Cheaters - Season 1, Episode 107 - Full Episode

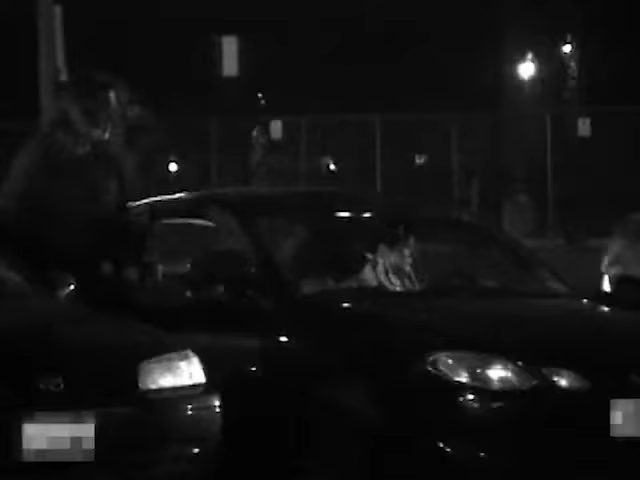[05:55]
Hours later, the couple finally leaves the bar as Owens walks Fester to her car.
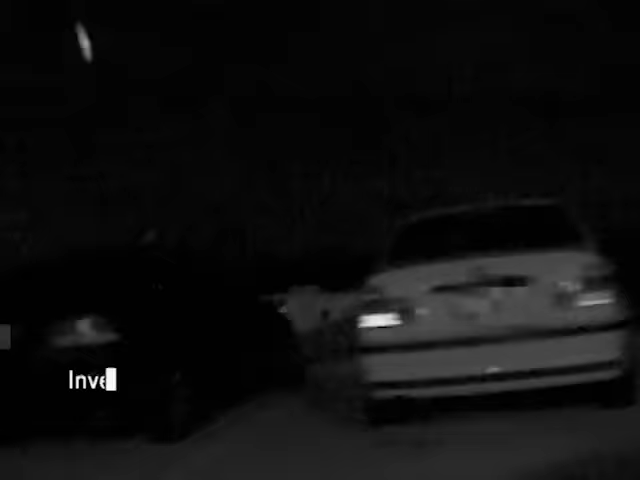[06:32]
Investigation Day 7. On this night, cheater's private eyes follow Owens to Fester's apartment.
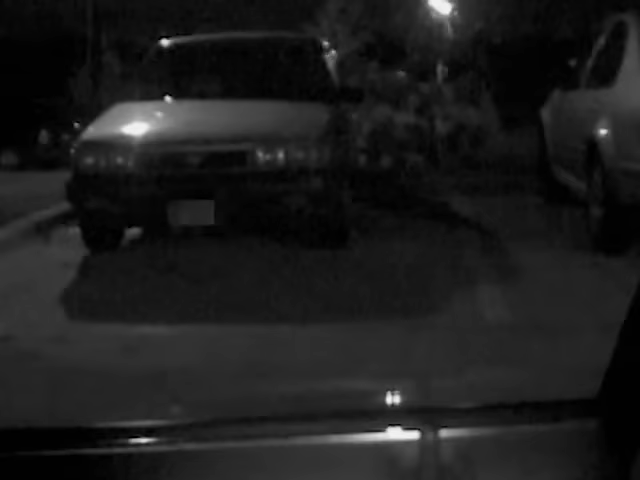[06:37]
For over 2 hours, cheater's detectives wait steadfastly by the music man's vehicle,
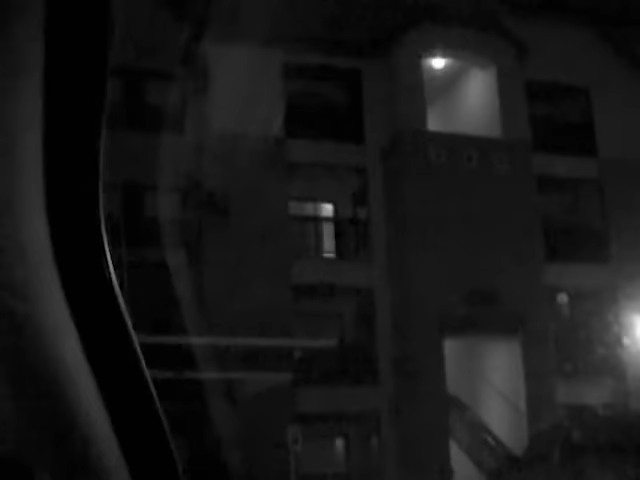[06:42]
but see nothing through the shades, leaving their activities up to the imagination. But all of a sudden, the two sneaky lovers appear through the blinds,
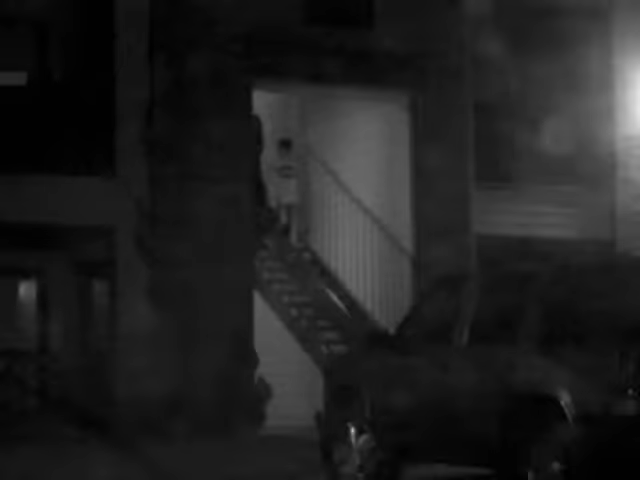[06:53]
and cheater's sleuths are once again called to action.
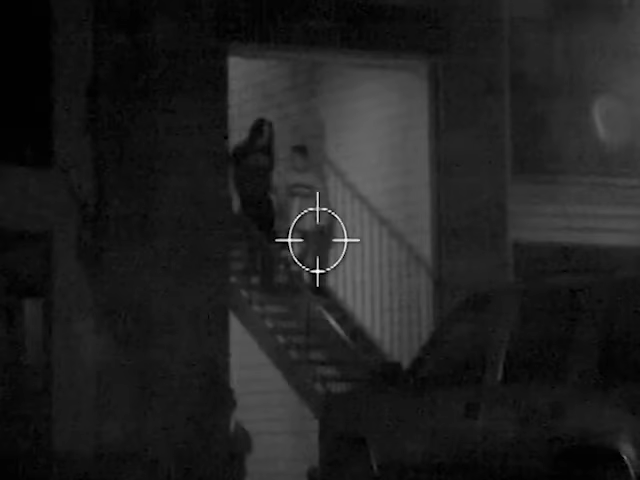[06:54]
Fester seems to be marching to Owens' beat now. The two skip down the stairs hand in hand.
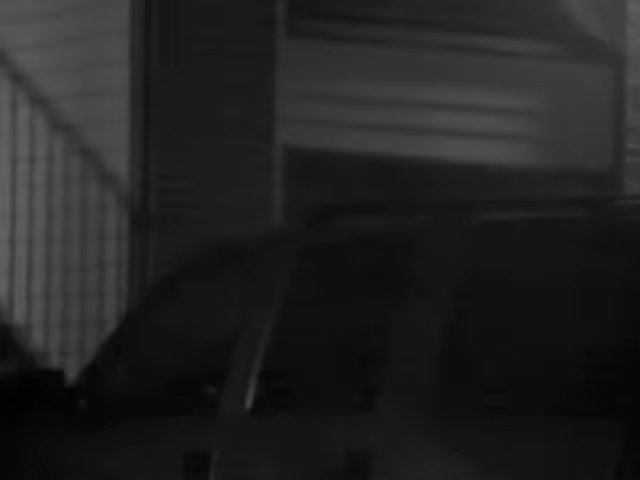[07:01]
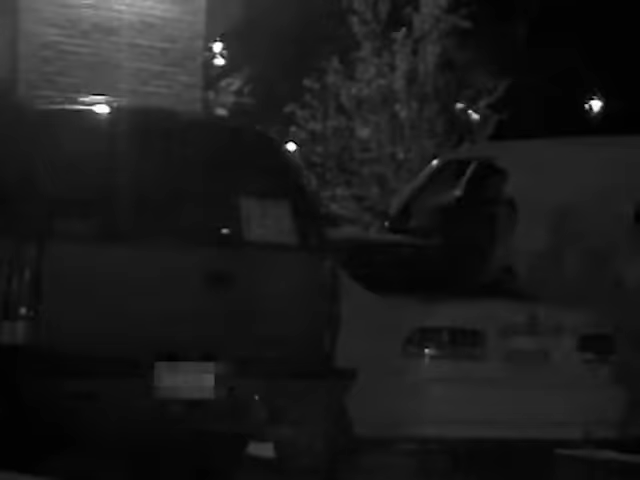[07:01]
Casually, the two stroll into the parking lot and eventually work their way back to his car.
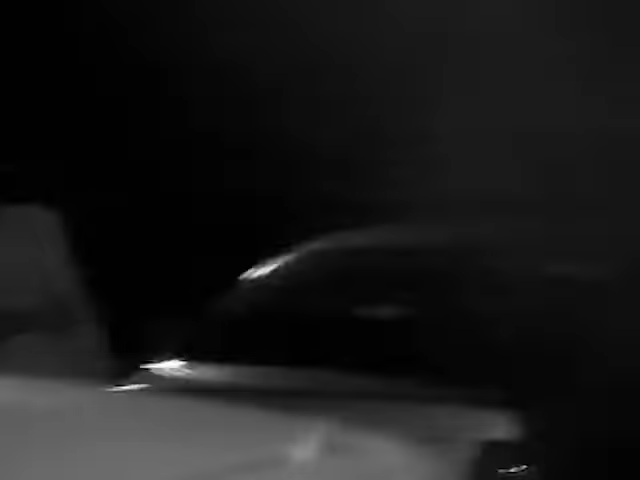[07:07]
Unable to get enough, Owens holds on tightly even as Fester engages in a carefree conversation on her cell phone. Finally, the two hug and kiss goodnight. Owens has not yet had enough, but cheater's investigators have and feel it necessary to lay out the evidence to Terri.
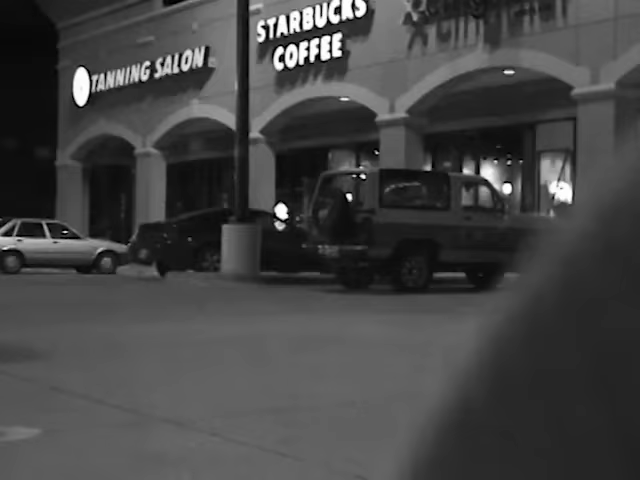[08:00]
On this day of investigation, we followed him and he hung out outside this coffee shop until this woman arrived here.
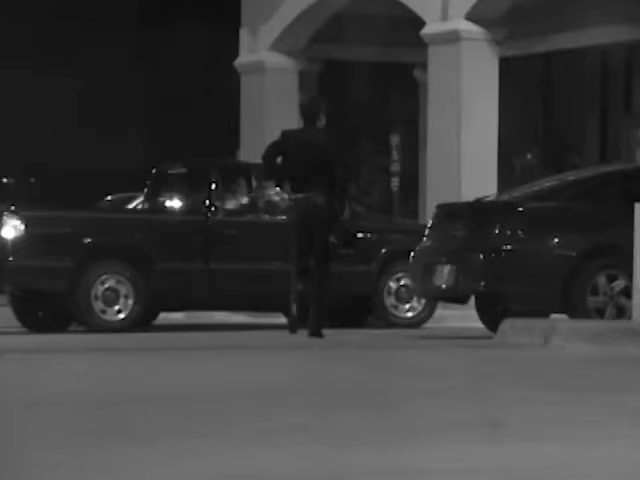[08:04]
She has short black hair. They sat outside the coffee shop.
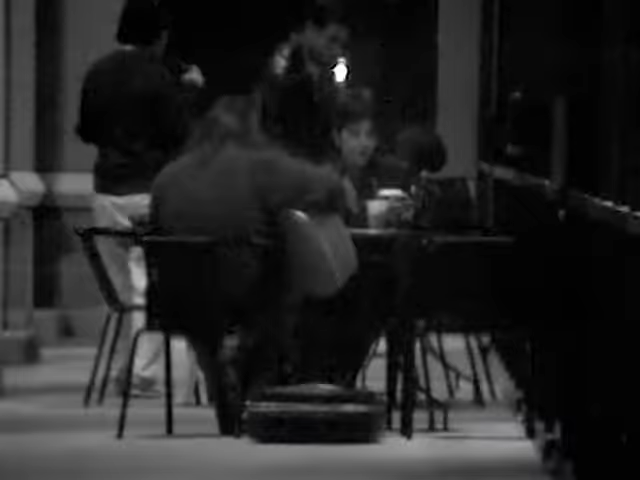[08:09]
He played music. Nothing really happened.